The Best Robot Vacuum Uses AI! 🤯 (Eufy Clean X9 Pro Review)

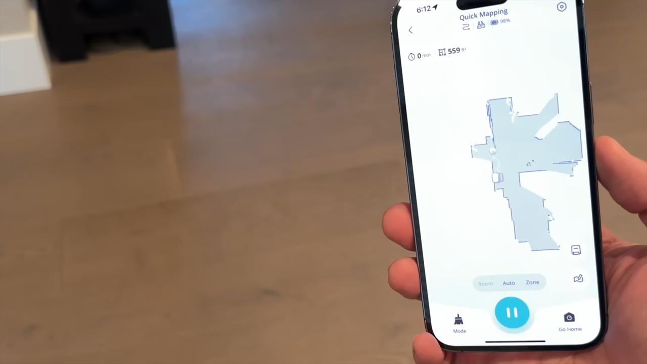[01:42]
You could actually watch it move throughout the home and build the map in real time.
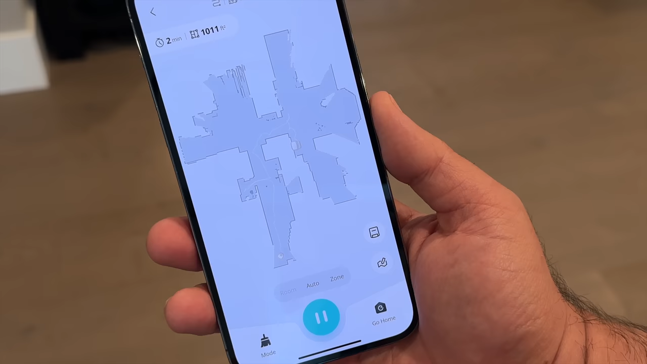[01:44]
It also identified objects like shoes and cords
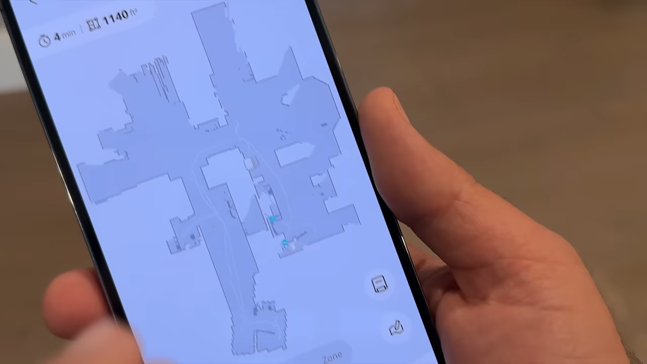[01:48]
without ever bumping into them or running over them.
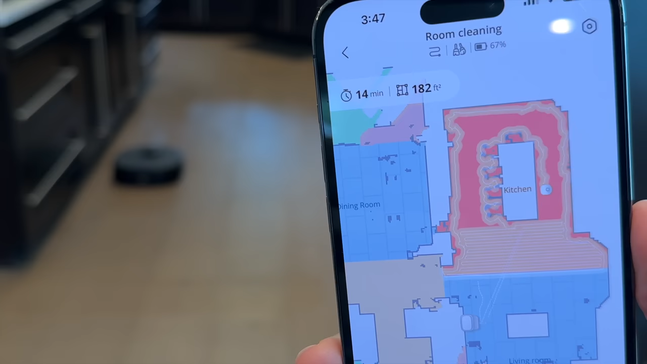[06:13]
The beauty of the app is in its simplicity.
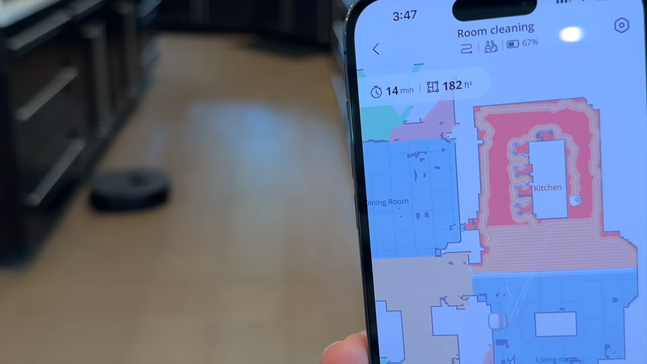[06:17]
It's easy to navigate with a clean interface that makes it user-friendly, even for those who aren't tech-savvy. Plus, it gives you the ability to customize your cleaning process down to the last detail.
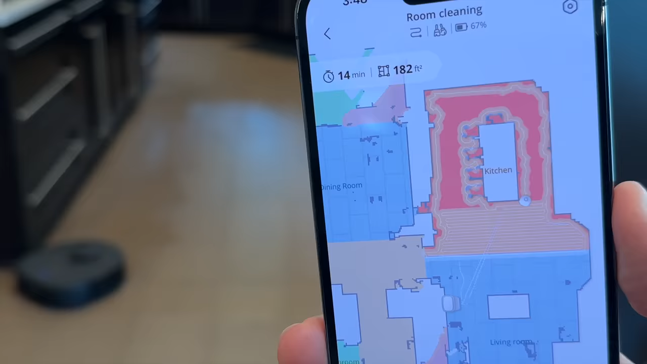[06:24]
And touching back on the X9 Pro's auto-clean station, this isn't just a docking station.